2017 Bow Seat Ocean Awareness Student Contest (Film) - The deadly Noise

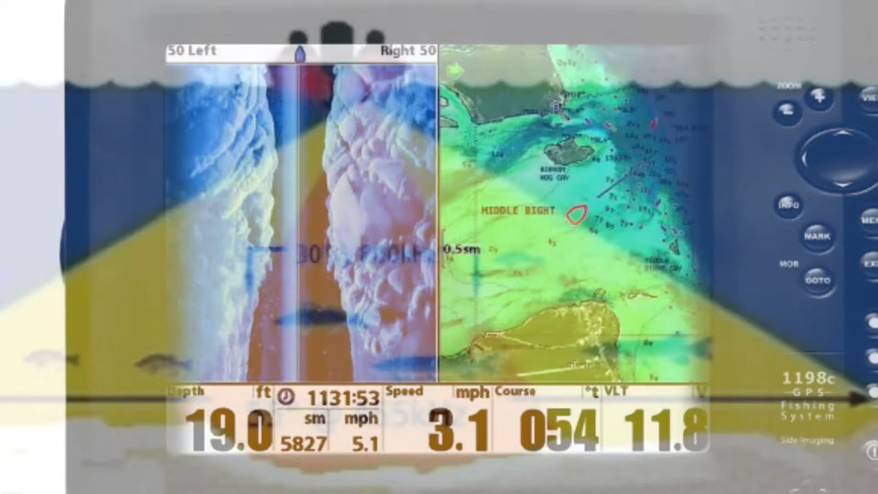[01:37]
On screen: depth 19.0 ft, speed 3.1 mph
echo sounders and underwater guns this invention allows you to explore the